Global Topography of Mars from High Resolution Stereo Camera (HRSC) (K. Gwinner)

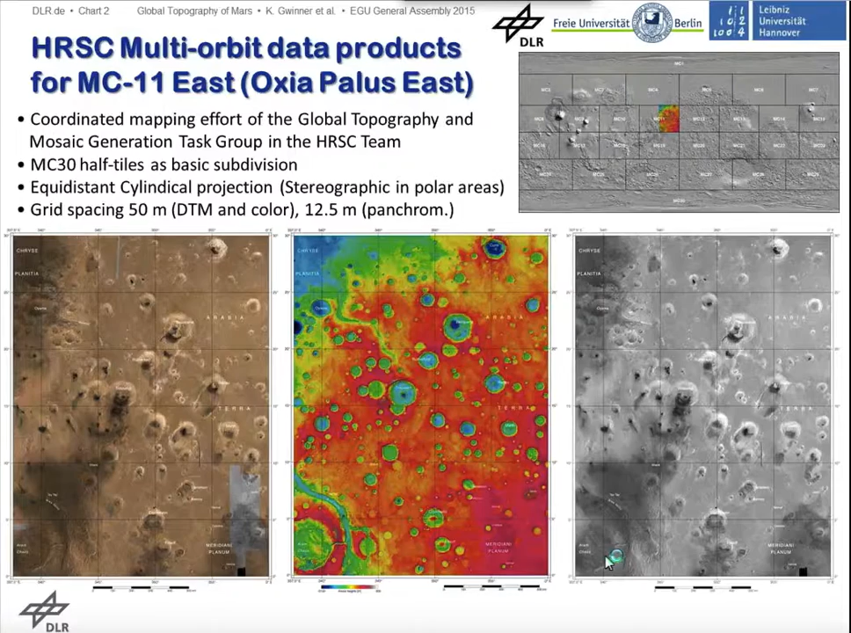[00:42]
We adopted the MC30 map scheme of USGS, and we are always producing half tiles. And actually, this is a whole mapping program, or at least a concept for it. What do we need for it?